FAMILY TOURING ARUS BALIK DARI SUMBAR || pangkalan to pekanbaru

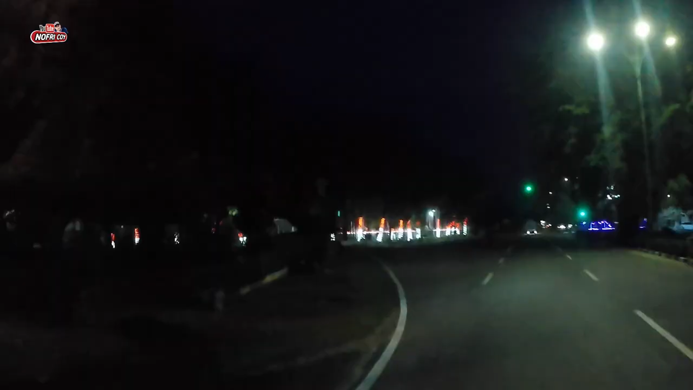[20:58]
Kota Bang Kinang Malam hari Kita nasampai Kota Bang Kinang Guys Malam-malam
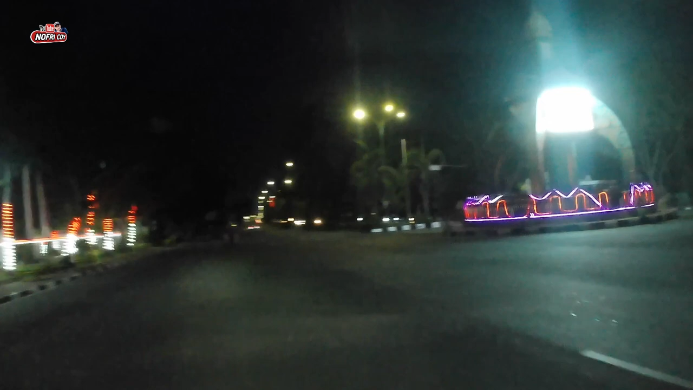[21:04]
Gelop
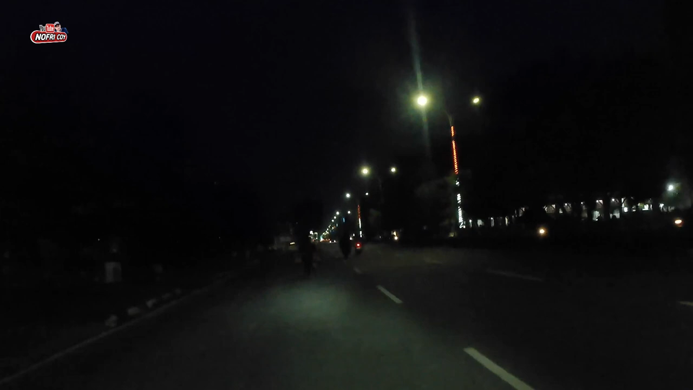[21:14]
Gelop Gelop Kameranya Kelihatan Ini Majid Islam Center Bang Kinang
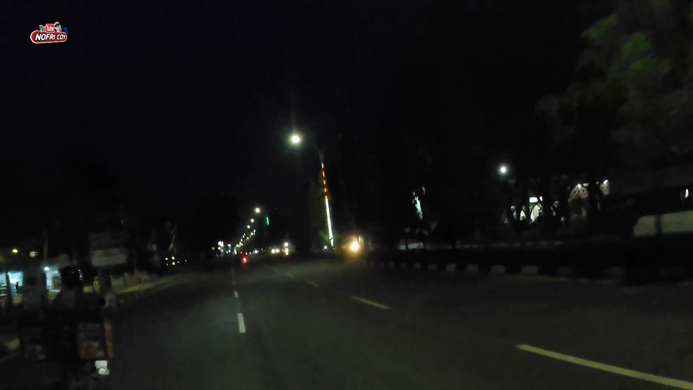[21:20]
Inilah suasana Bang Kinang malam hari guys Dalam aja kita tidak lihat Bang Kinang malam hari ini sekalian lewat sekalian pulang kita dari pangkalan dari sumbar seharusnya di estimasi perjalanan cuma tiga jam tapi kita bikin empat-empat jam perkiraan kita berumatik jam 8 Hai lampu merah
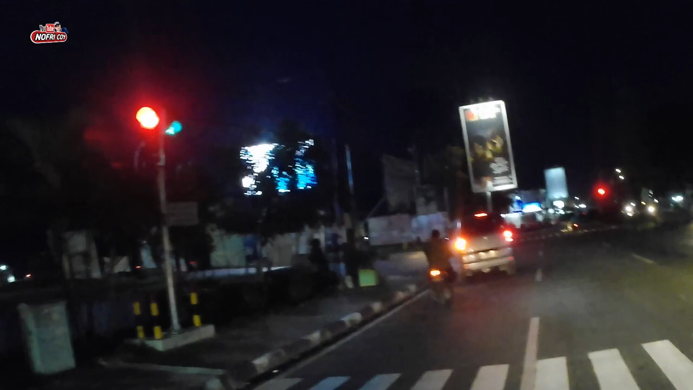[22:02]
ini kalau ke kiri ini mau ke apa jembatan mau ke petapahan ayah yang saya bilang tadilah apa Tanjung Bali Tanjung Bali yang desa yang ditenggelamkan nah sekarang pindah ke sana di ujung sana di petapan sana
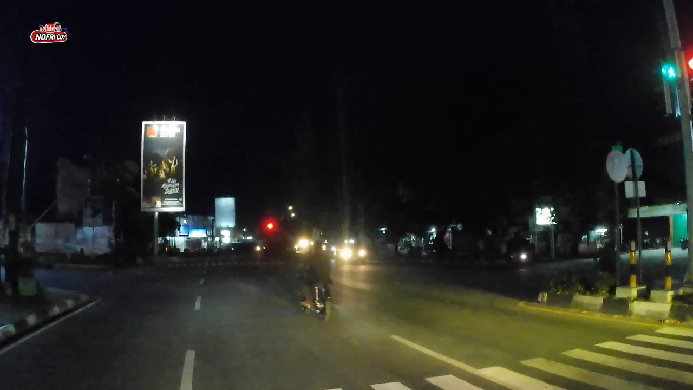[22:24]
Bang Kinang ini Bang Kinang ok jalan lampu hijau jalan ok kita lanjut lagi guys ke depan
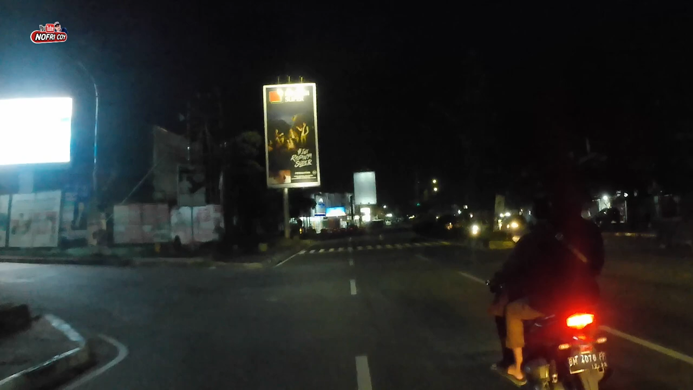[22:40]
ok kita udah kita udah sampai dirimu panjang guys ya di depan UIN kampus UIN Universitas Islam Negeri
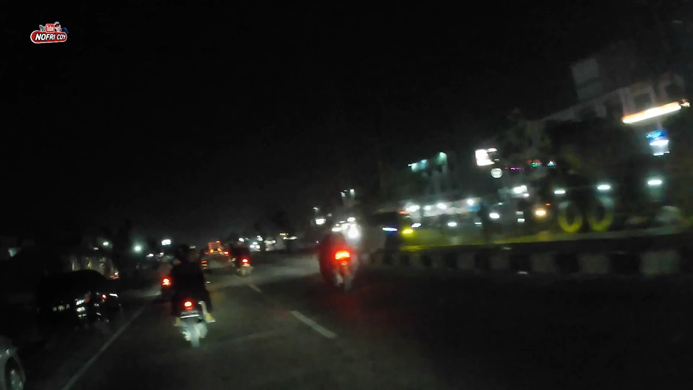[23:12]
sekarang sekisar jam jam jam 8 lewat 12 jauh juga dari kita dari
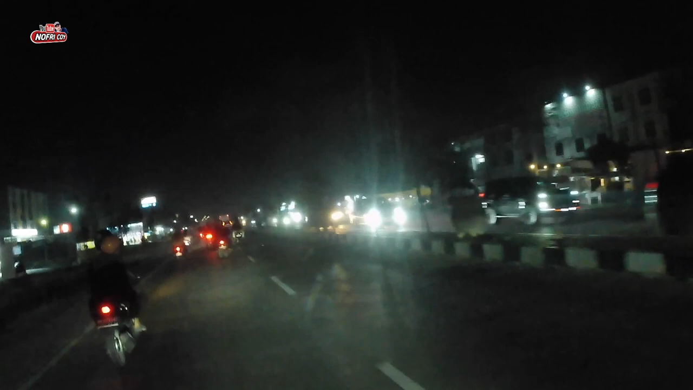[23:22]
pangkalan jam setengah empat empat empat empat empat empat jam lewat hampir lima jam kita santai-santai tadi kita bawa keluarga juga tiga jam tiga jam empat jam tak salah kurang lebih empat jam
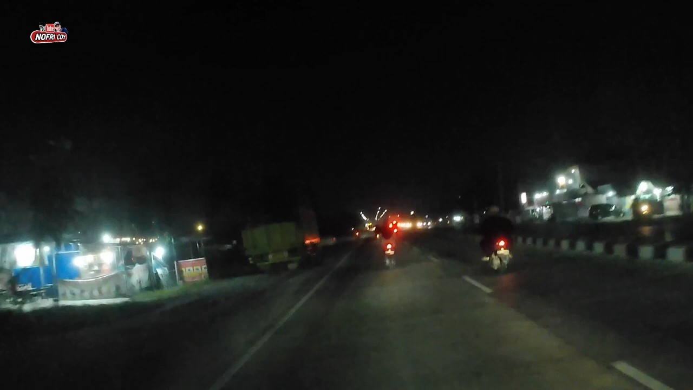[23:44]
nah kita udah mau belok ke jalan Goda Sakti udah mau sampai rumah jadi itulah perjalanan kami perjalanan kita dari pangkalan sumber pangkalan sumber itu pekan baru sampai